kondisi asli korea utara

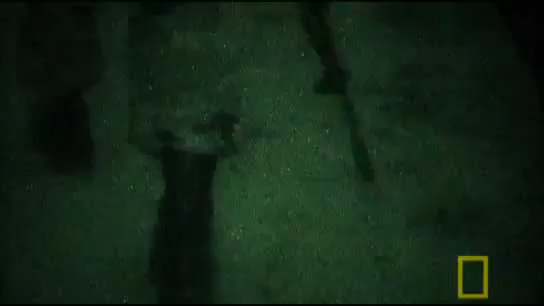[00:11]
1.45 a.m., the 38th parallel, along the border of North and South Korea.
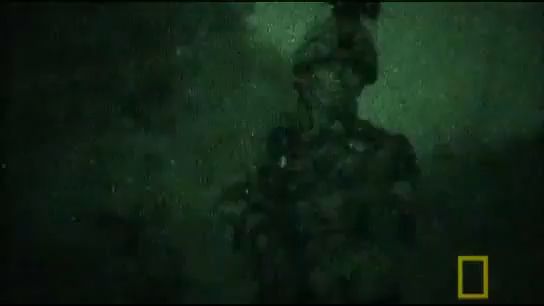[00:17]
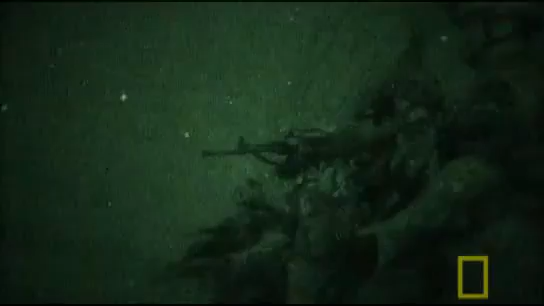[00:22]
The 148-mile-long border is the most heavily militarized in the world.
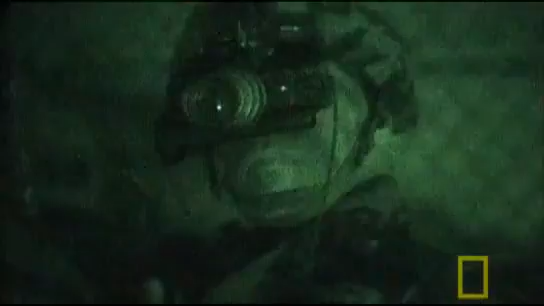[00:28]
This joint South Korean-American platoon is on constant alert for infiltrators from the north.
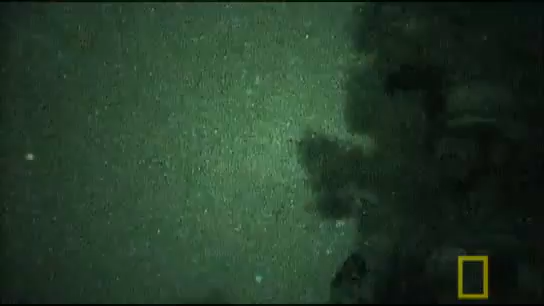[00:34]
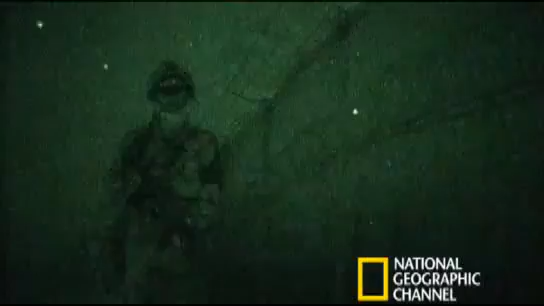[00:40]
Behind these fences, North Korea has a million-man army. And now, nuclear weapons which they could use or possibly give away to terrorists.
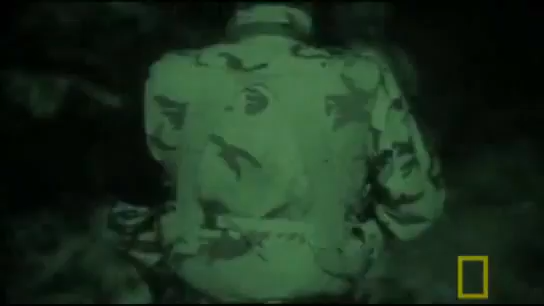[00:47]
The soldiers can monitor every sound and movement close to the border.
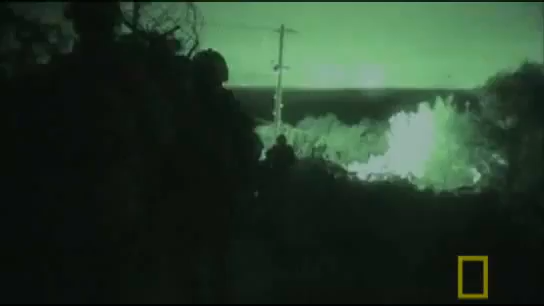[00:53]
But what makes this place so dangerous is the uncertainty